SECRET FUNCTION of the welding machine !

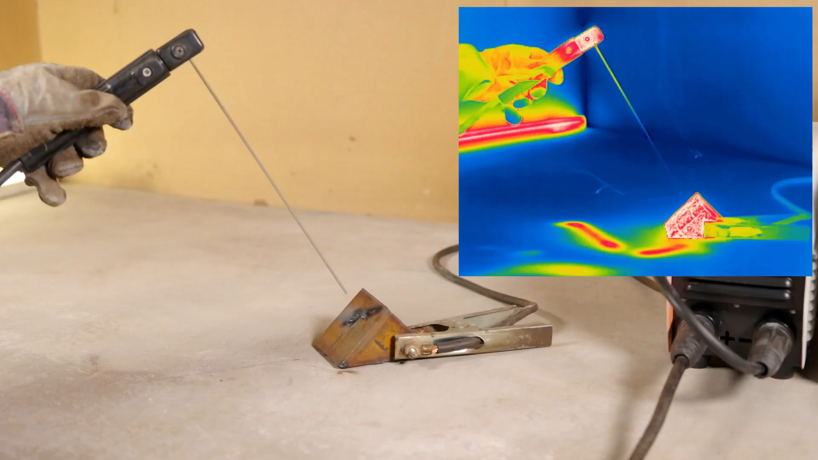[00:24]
I captured some sick slow-mo shots, up to 10,000 frames per second. Even did some thermal imaging.
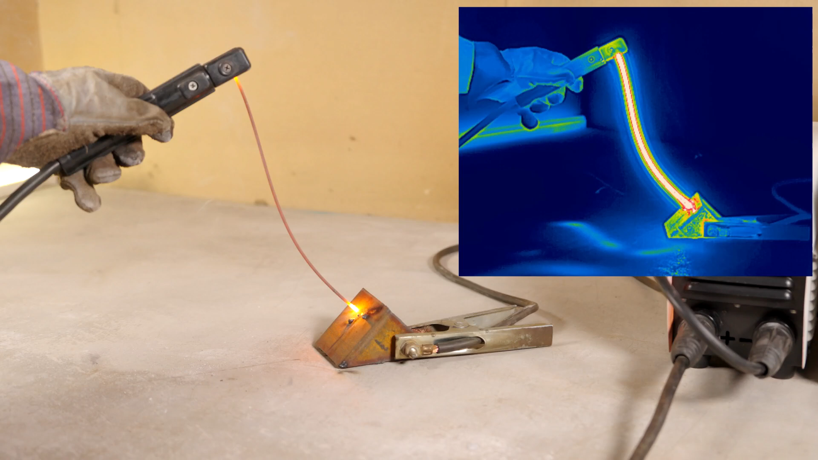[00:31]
The electrode would get so hot it'd glow white, probably hitting over 1,000 degrees Celsius.
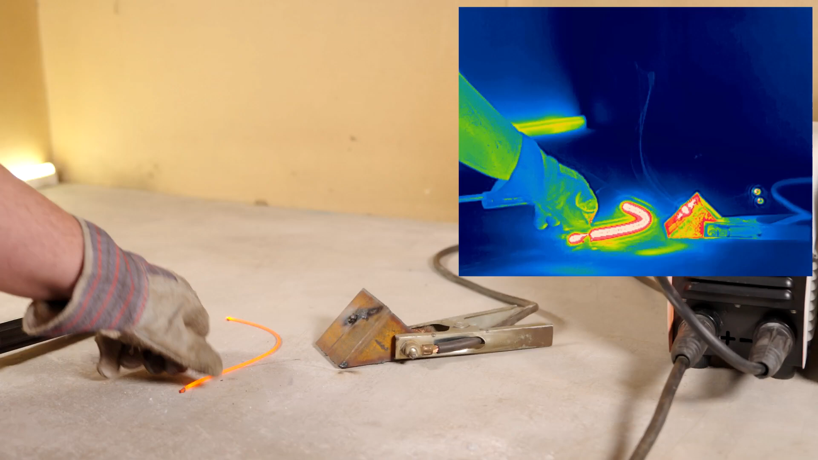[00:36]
And man, some of the electrodes just melted from the heat.
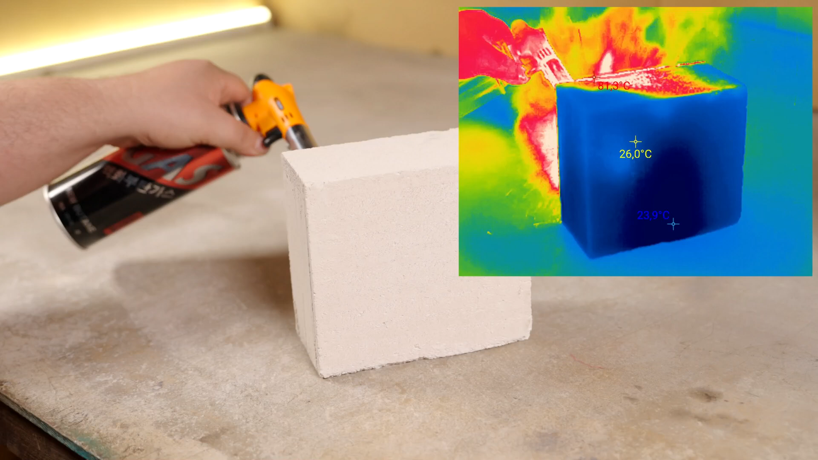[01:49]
On screen: spot 26.0°C
Tried heating it with my gas torch, and the results were pretty solid.
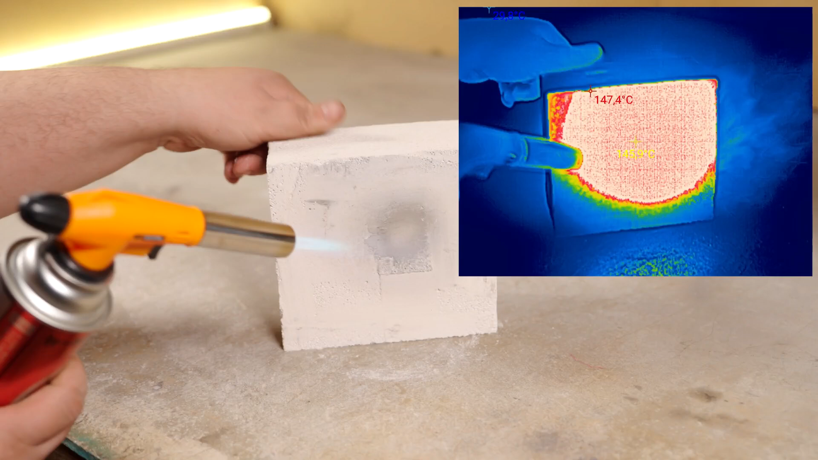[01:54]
The thermal camera wasn't quite calibrated for high temps, but it was clear enough. Decided to use it.
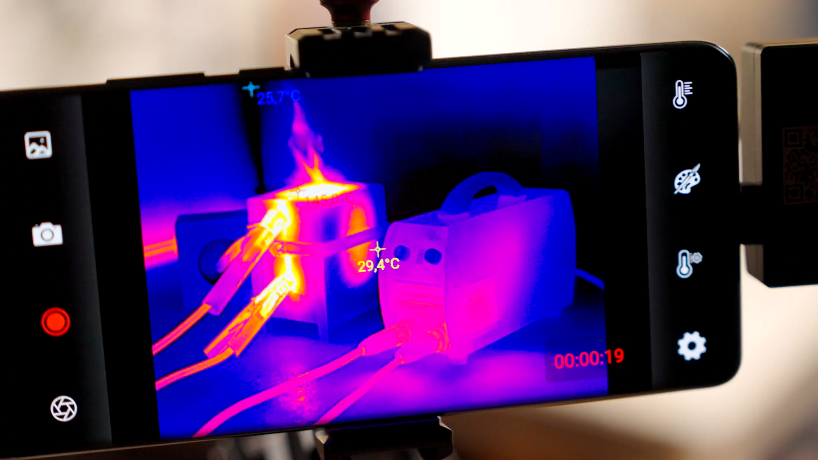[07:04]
On screen: spot 29.4°C
After a few minutes, you could fry potatoes or boil water right in the shop.